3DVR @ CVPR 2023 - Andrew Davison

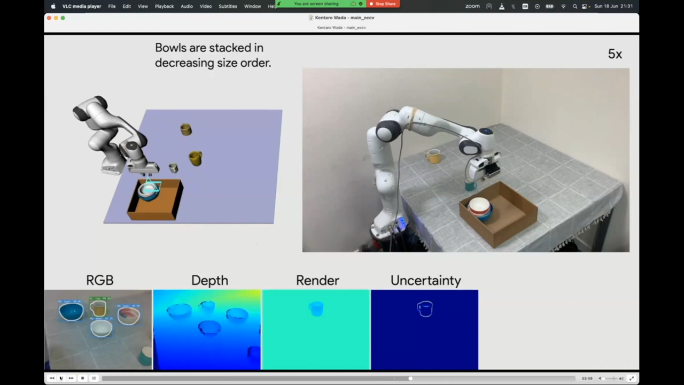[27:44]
uh uh perception here and these are objects that it's never it's never seen these precise objects uh before but it's seen a data set of mugs uh you know which are you
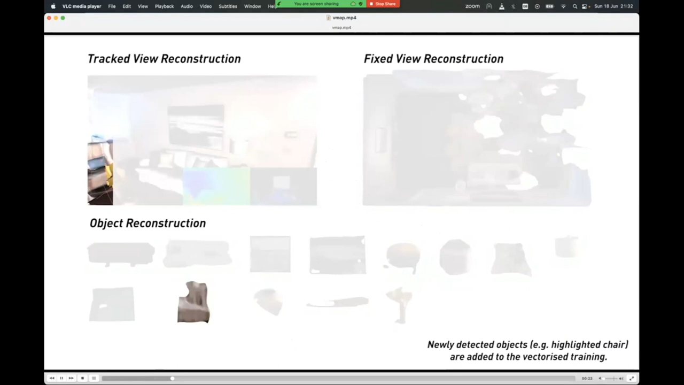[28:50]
each object so here you can see that as the camera is exploring around the scene we're gradually building up this database of objects which we're incrementally
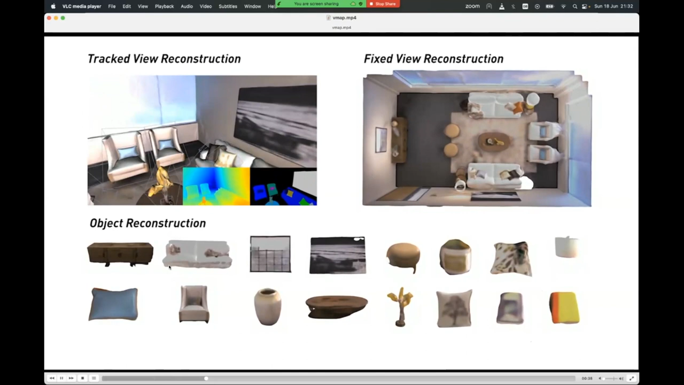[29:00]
uh reconstructing so now each one of these objects has these nice kind of coherence and completion properties because it's modeled uh by a
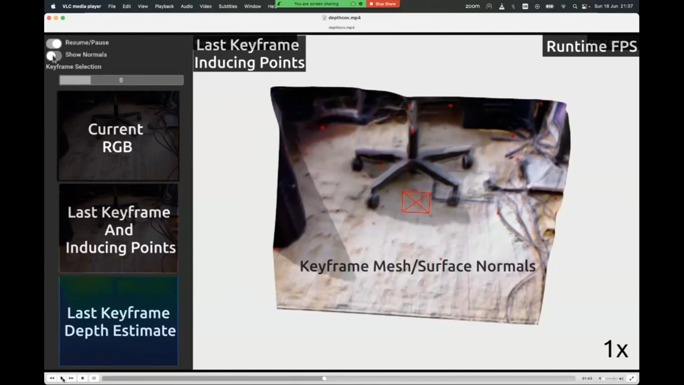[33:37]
that uses multi-view optimization together with this per
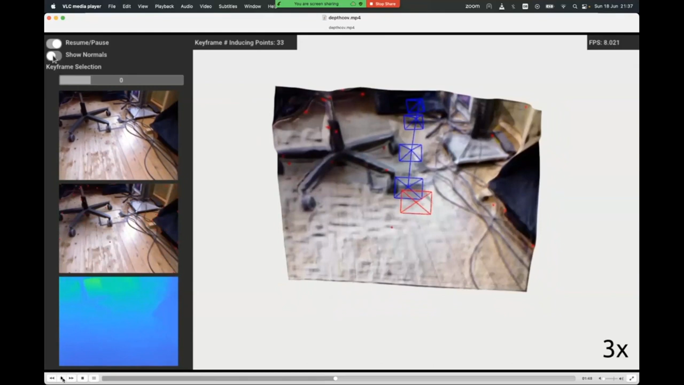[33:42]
frame depth covariance prior to give us this kind kind of real-time uh you know 3d scene reconstruction which is really good for instance that even picking
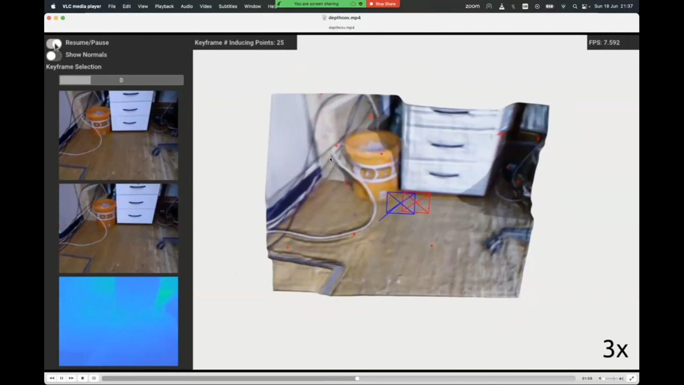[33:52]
up you know small detailed objects like uh you know cables and and uh you know the
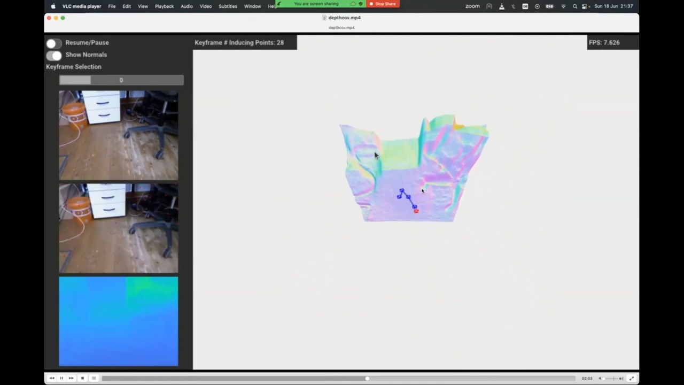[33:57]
legs and wheels of this chair so definitely go and uh see uh eric's